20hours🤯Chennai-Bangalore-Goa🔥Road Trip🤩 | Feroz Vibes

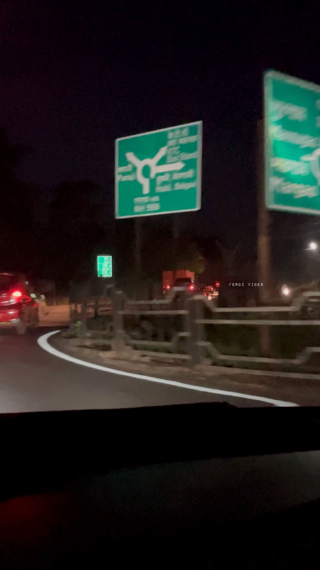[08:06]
மக்களே, நம்ம பார்த்தீங்கன்னா கிட்டத்தட்ட வந்து கோவா என்டர் ஆகி உள்ளே போயிட்டுருக்கோம்.